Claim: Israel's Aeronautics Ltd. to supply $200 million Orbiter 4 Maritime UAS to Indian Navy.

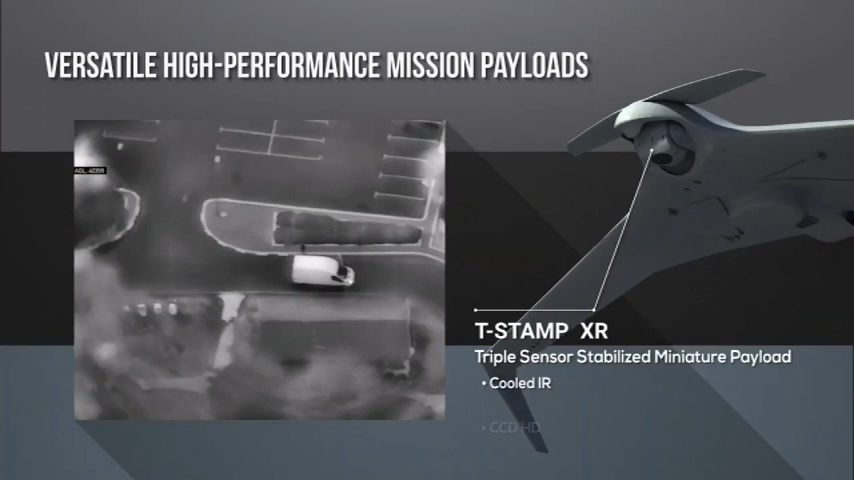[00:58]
If this deal progresses with complete DOT and production in India, it's going to be very good news for Indian drone sector.
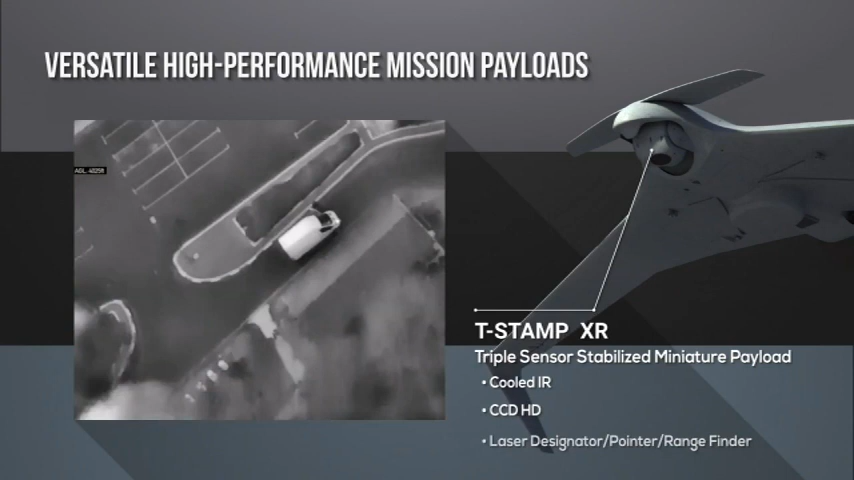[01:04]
Talking about the Orbiter 4, it is an advanced drone that can perform multiple missions and can operate with two different payloads.